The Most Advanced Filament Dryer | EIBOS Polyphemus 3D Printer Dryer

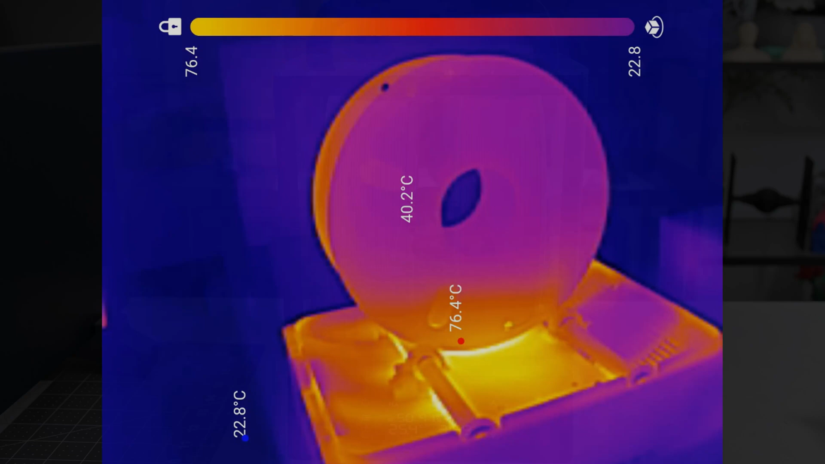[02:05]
On screen: spot 40.2°C, max 76.4°C, min 22.8°C
We can see the effects through this thermal camera. Without rotation, we can see the top of the spool is colder than the bottom.
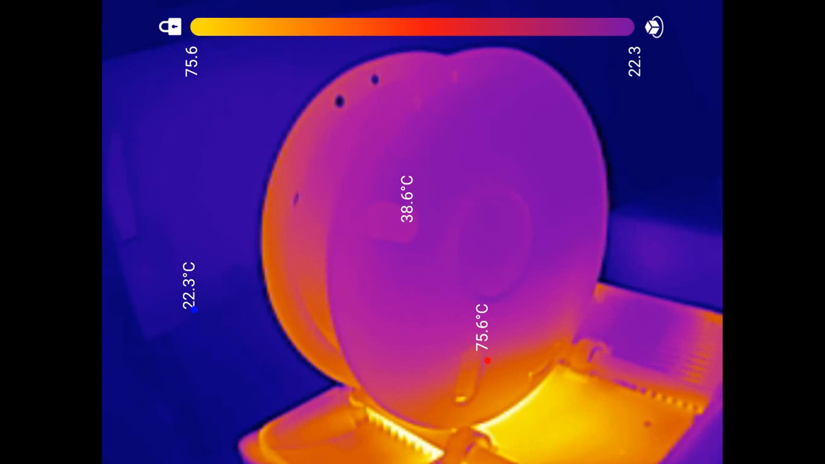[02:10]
On screen: spot 38.6°C, max 75.6°C, min 22.3°C
While the air is circulating around the spools, it's not entirely even.
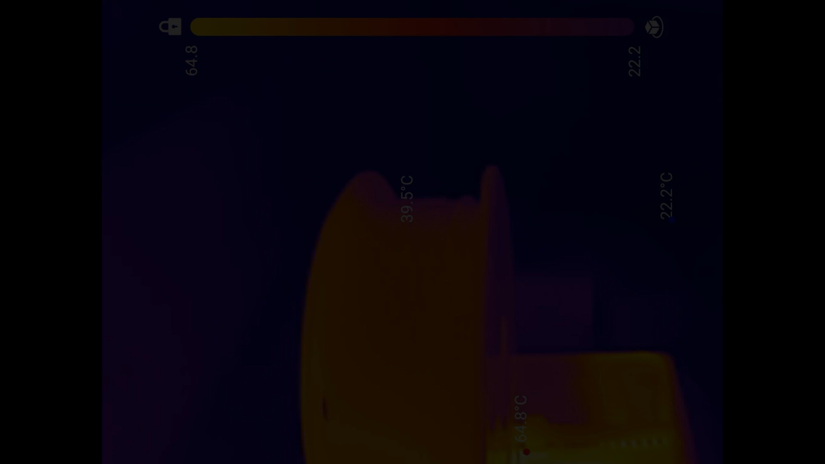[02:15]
On screen: spot 39.5°C, min 22.2°C
However, with rotation enabled, the temperature is much more even. It is a consistent temperature throughout.
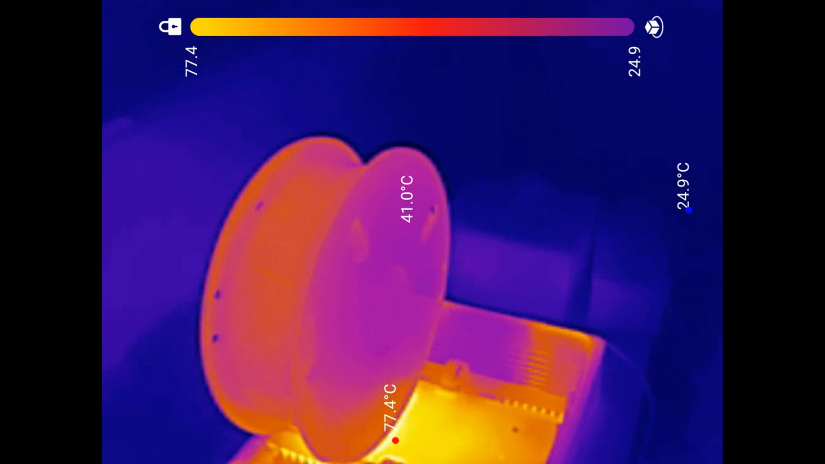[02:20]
On screen: spot 41.0°C, max 77.4°C, min 24.9°C
Moving back to the lid, this clear lid has a handle on top for easy removal. At the back are three filament ports where you can insert the included Bowden tube to use the dryer while printing.